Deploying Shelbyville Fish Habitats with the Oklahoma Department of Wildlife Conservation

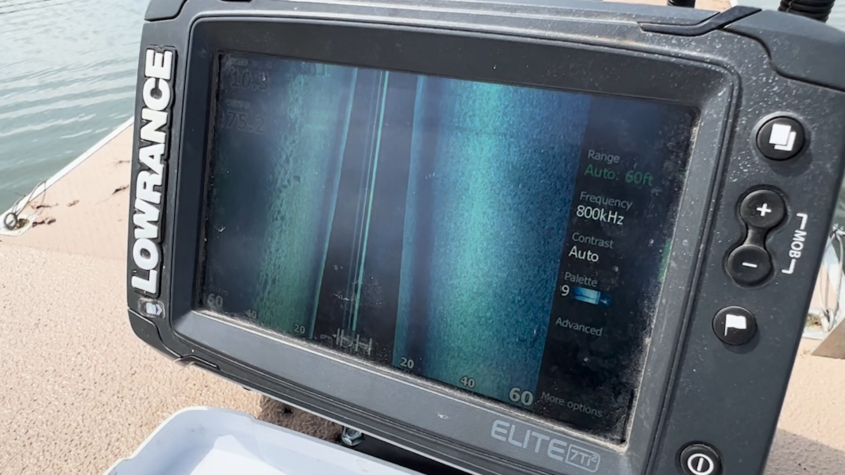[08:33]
There they are. See that cube right there? I can see those too, yeah. Yeah. Yeah, it is both of them.
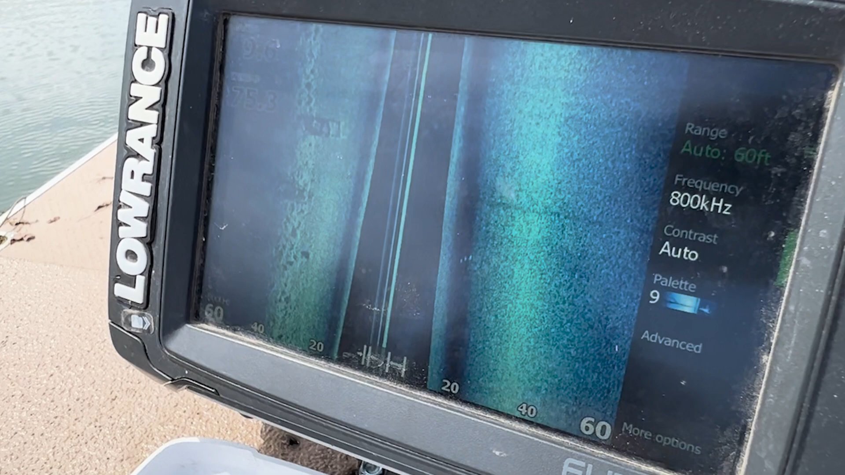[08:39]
You got one right there and then one right there. That's really cool.